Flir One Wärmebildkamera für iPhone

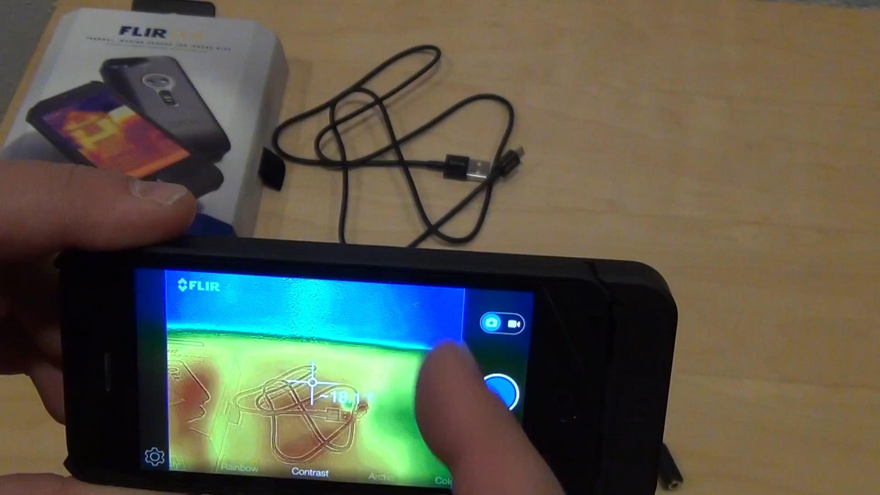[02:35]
Und dann kann ich losfotografieren oder ein Video machen.
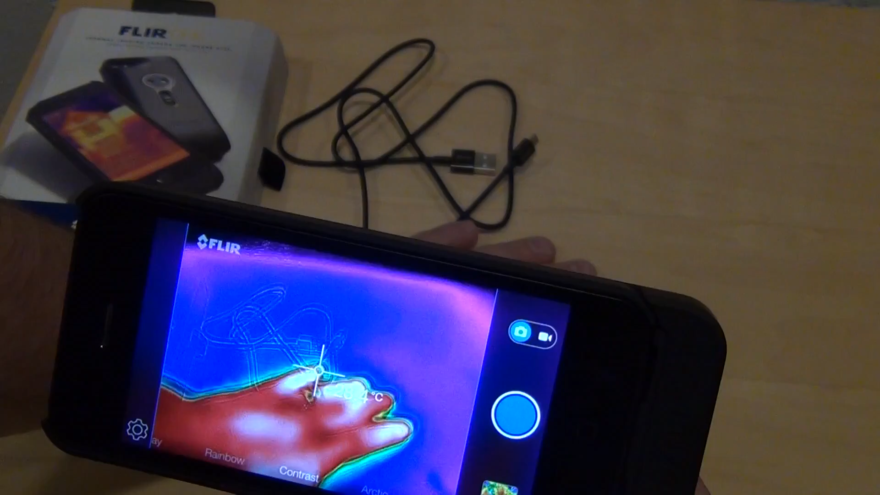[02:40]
Und wenn ich jetzt meine Hand dahin halte, kann man sehen, dass er also die Wärme der Hand anzeigt. Und das ist alles schön und gut. Man kann dann Einzelbilder machen.
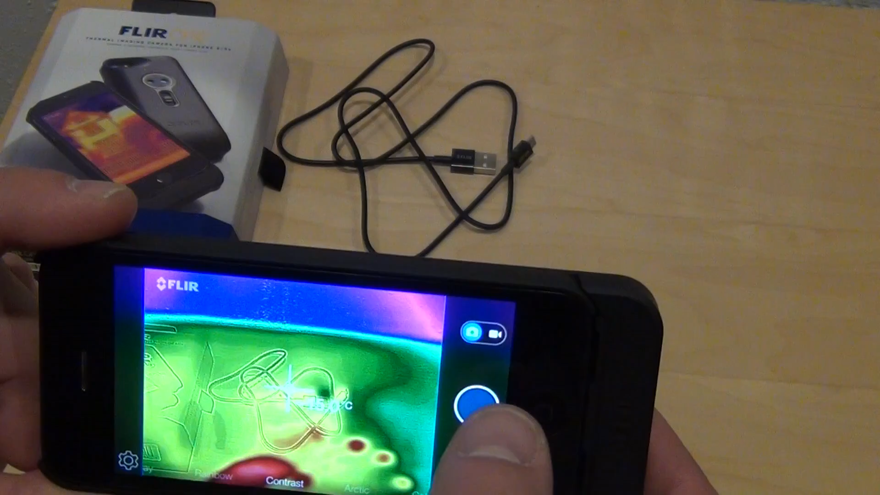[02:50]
Oder man kann auch hier nach rechts rüber schieben und dann ein Video machen.
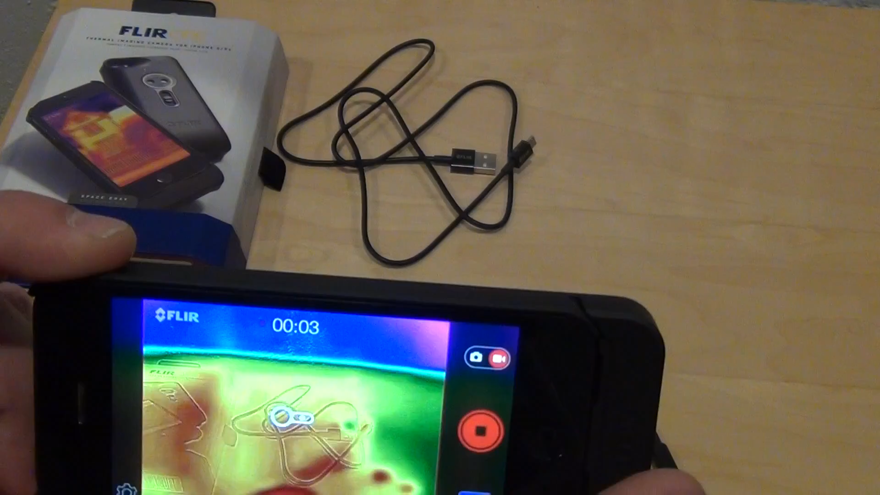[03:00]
Da ist mir so weit aufgefallen mit der ersten Software hier, dass das nach ein paar Sekunden crasht. Und dann aufhört zu videotapen.
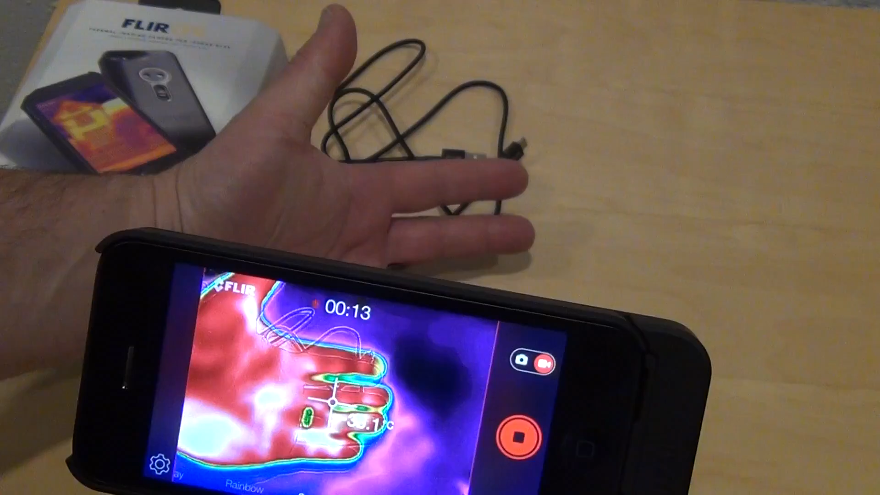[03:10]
Das heißt, aus irgendwelchen Gründen passiert das. Da wird es vielleicht noch ein Update geben. Das wird hier gleich passieren. Eine Sekunde, ich versuche mal hier ein bisschen Wärme zu machen. Und ich werde dann, wenn das jetzt soweit ist, hier, da kommt die Fehlermeldung. Und der Film ist trotzdem so weit gespeichert für die Zeit.
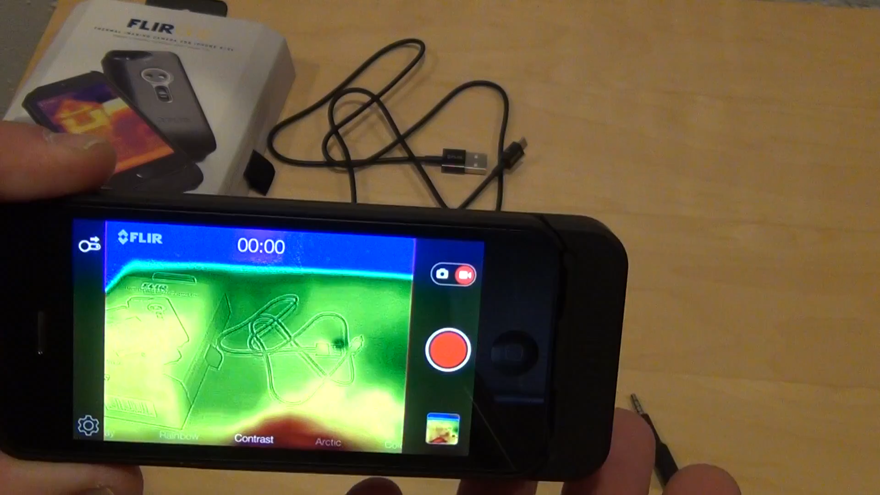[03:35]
Da kann man sich hier unten rechts anschauen, alle Bilder, die ich bis jetzt gemacht habe.
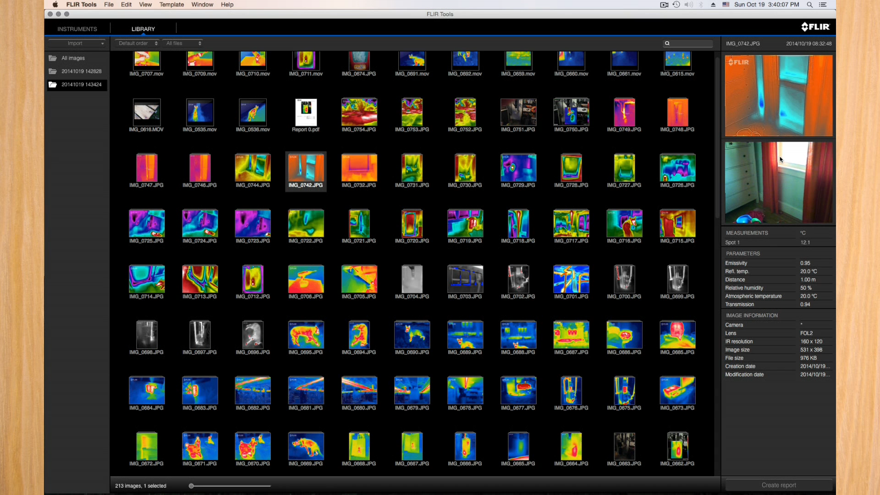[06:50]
dann enthält dieses Bild, obwohl es im ersten Moment nicht so aussieht, doch auch noch das Originalbild. Da muss man sich drüber im Klaren sein. Und jetzt machen wir mal da einen Doppelklick drauf, dass wir das Gesamtbild hier gut ansehen können. Da stehen hier rechts immer noch die Daten da. Ich habe hier einen Punkt 1, der eine Temperatur misst. Den kann ich beliebig verschieben. Und den verschiebe ich mal hier zu diesem Kältepunkt. Hier. Ich kann die Farbpaletten hier ändern.
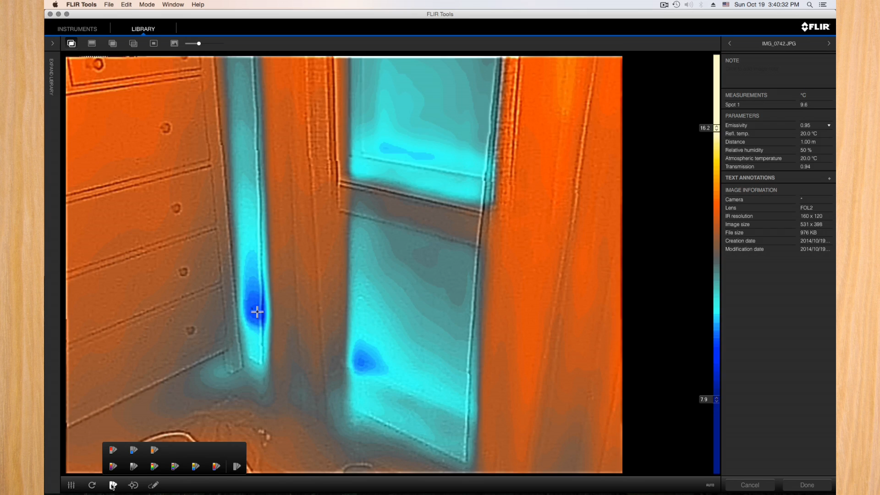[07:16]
Den kann ich hier drauf drücken und sage, guck mal, ich will zum Beispiel sowas machen.
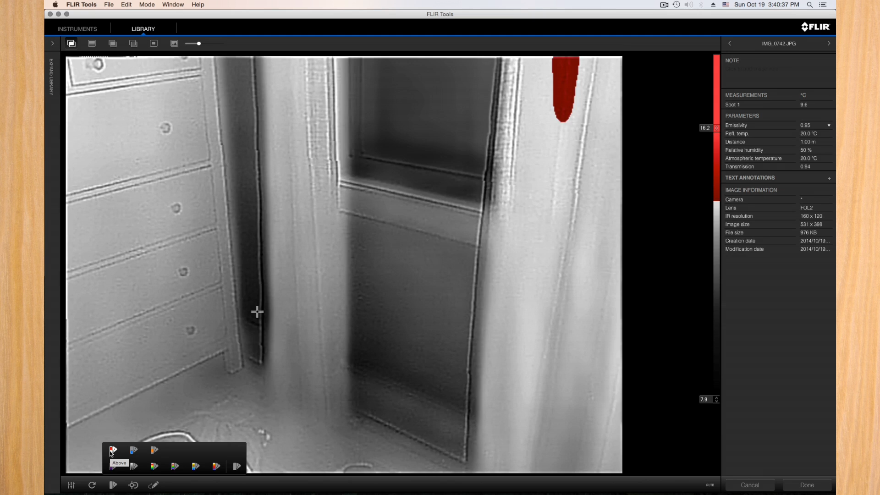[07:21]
Also wie auch immer man das am günstigsten klar machen kann, dass wir hier die kälteste Stelle haben. In diesem sieht es gut aus, hier. Ich kann zusätzliche Punkte einsetzen, zum Beispiel noch einen anderen Spot, hier einen zweiten, Punkt 1, Punkt 2.
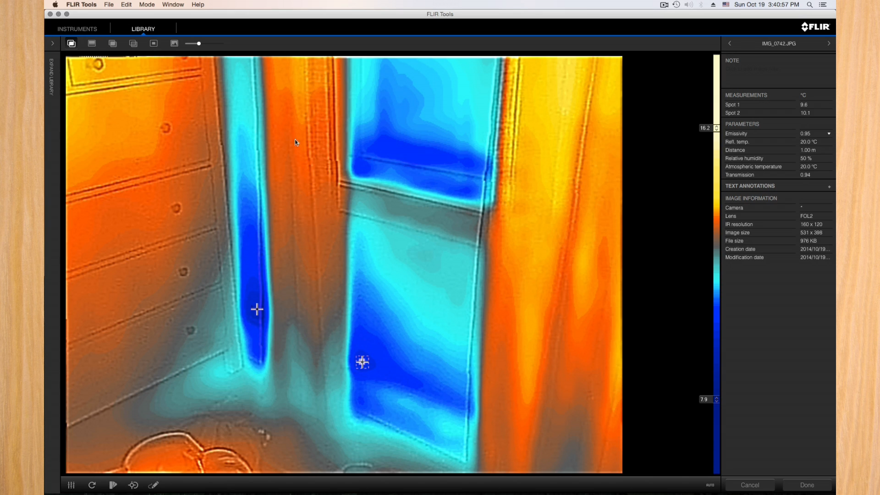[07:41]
Diese besondere Technologie, die MSX-Technologie, bedeutet folgendes, dass ich das normale Bild mit dem Wärmebild überlagere.
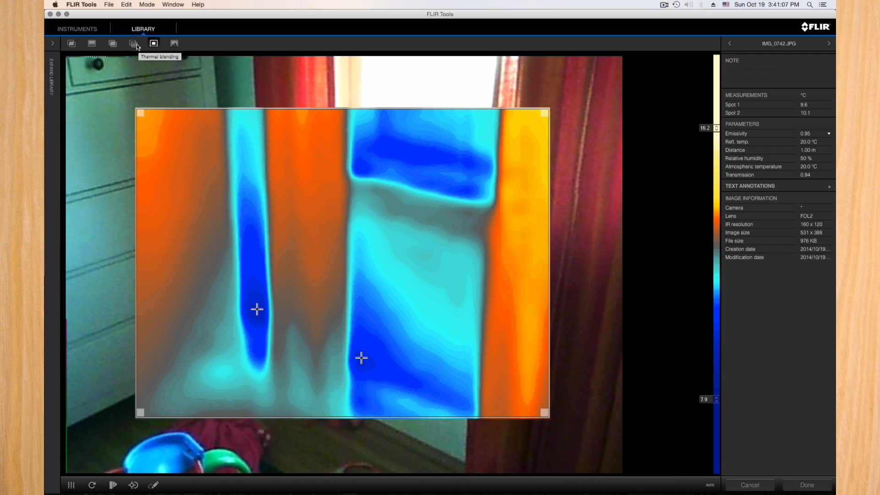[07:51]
Wo ist das Wärmebild? Hier.
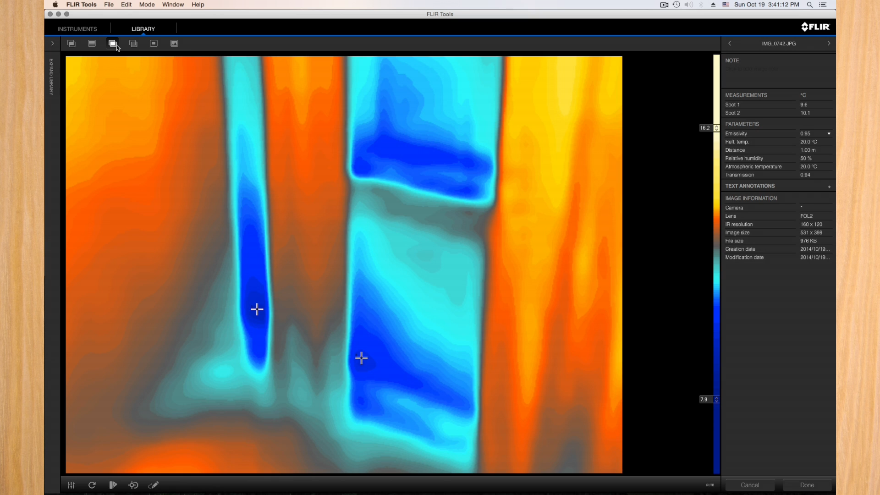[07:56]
Das ist das reine Wärmebild in der kleinen niedrigen Auflösung, 160 x 120 Pixel.
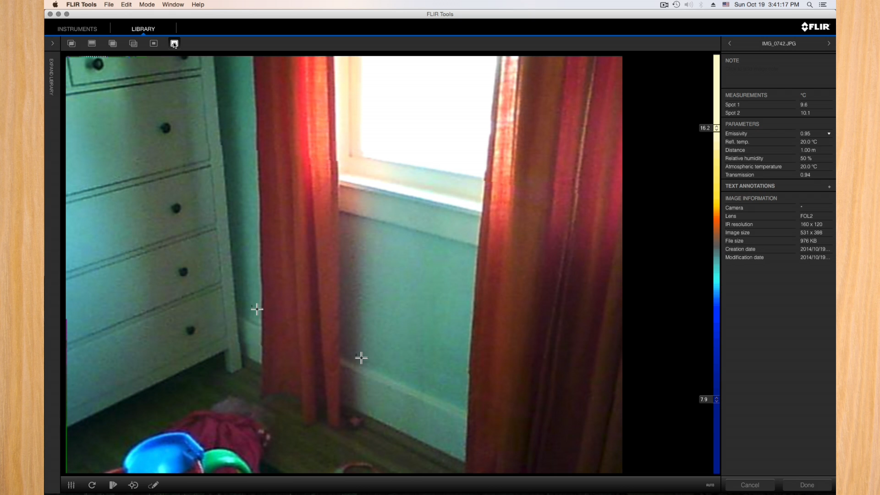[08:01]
Und hier ist das Originalbild. Und Überlagerung finden dann eben so statt. Hier kann man so halb und halb überlagern, langsam, und mischen.
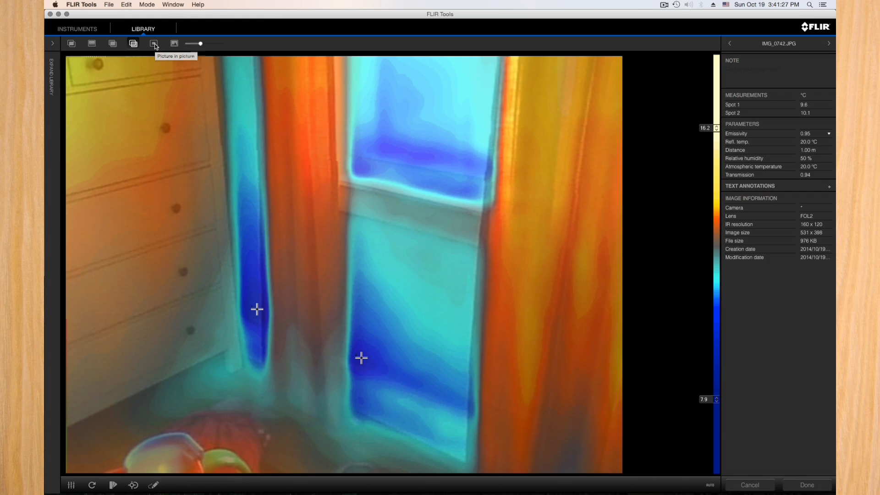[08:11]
Und kann einen Ausschnitt nur nehmen, der macht auch viel Sinn, so dass man sagt, guck mal hier unten, da sind die Kälteeinbrüche. Sowas kann man machen.